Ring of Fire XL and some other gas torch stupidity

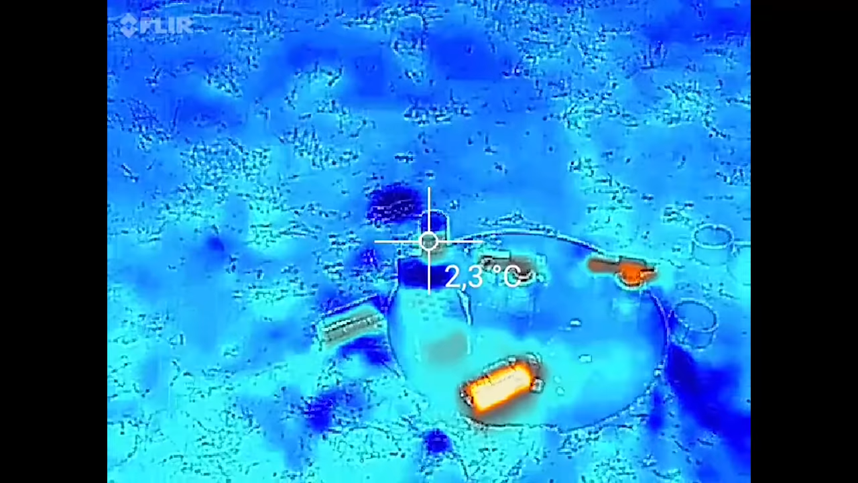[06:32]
On screen: spot 2.3°C
And on that one there's gas on the bottom, so it should be quite cold.
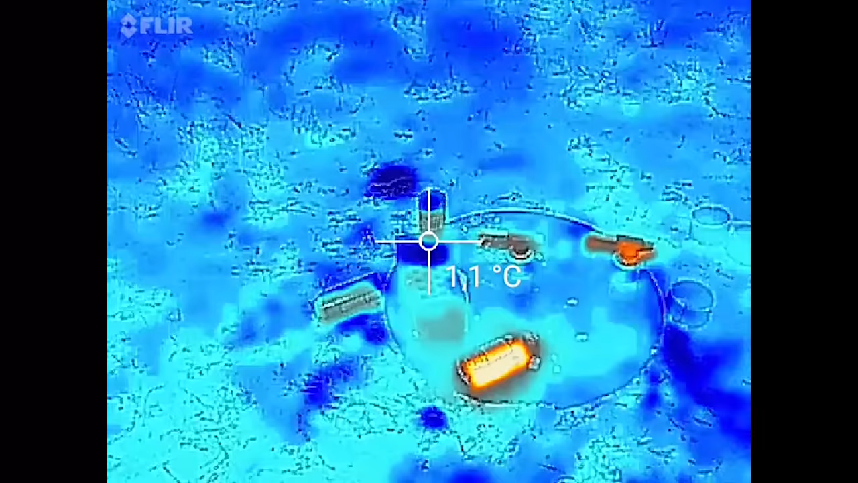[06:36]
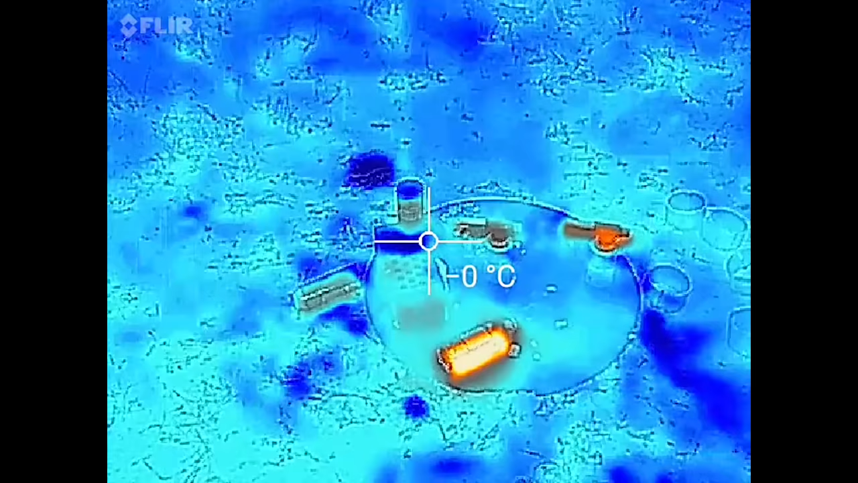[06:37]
Yeah, you can see here it is. I think if I go closer it is,
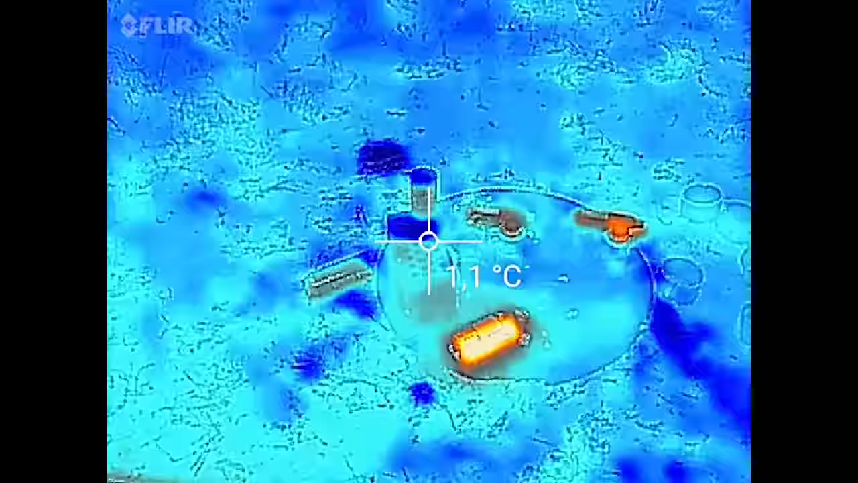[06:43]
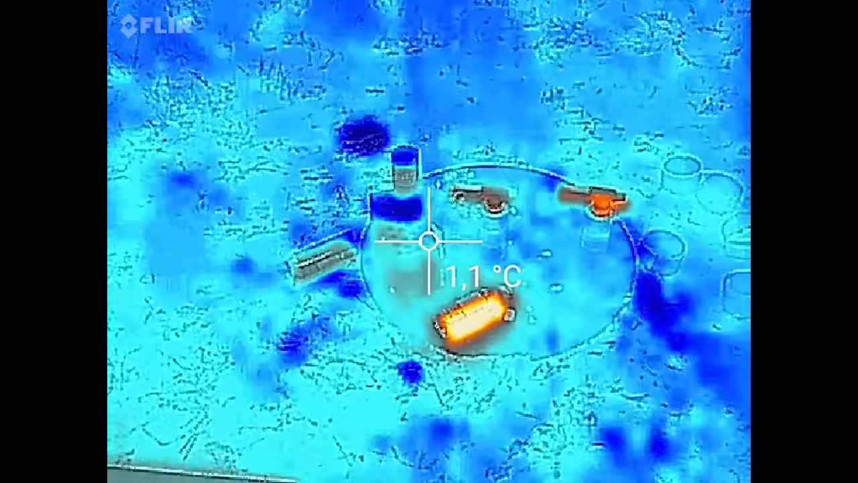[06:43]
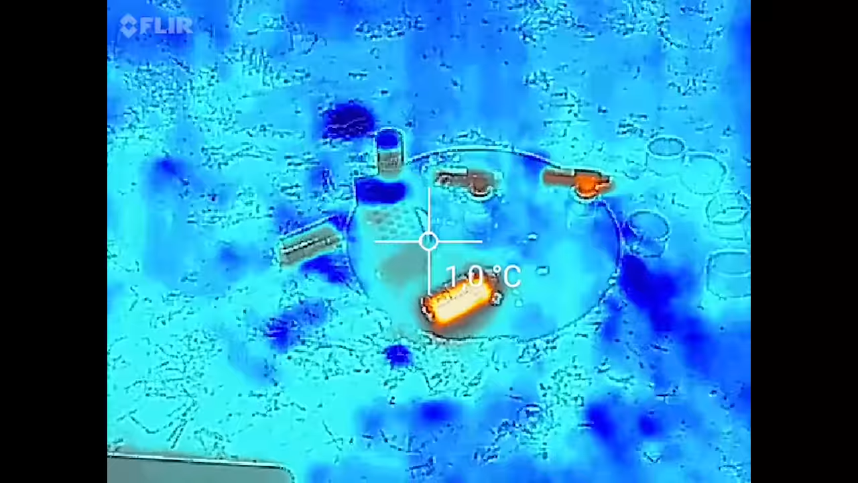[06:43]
but you can clearly see that it's colder than some other places.
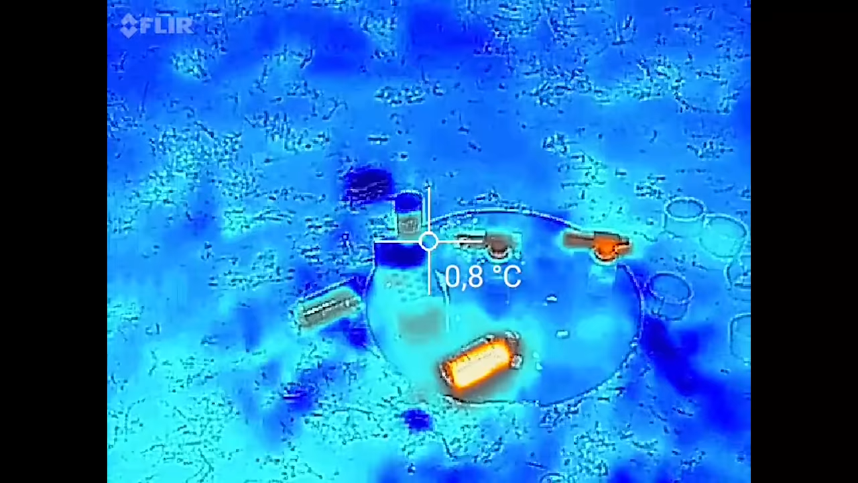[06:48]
So here is now liquid gas on that exploded can, and it's burning, and I'm going to throw snowball against it, so then it will spill and burn even more.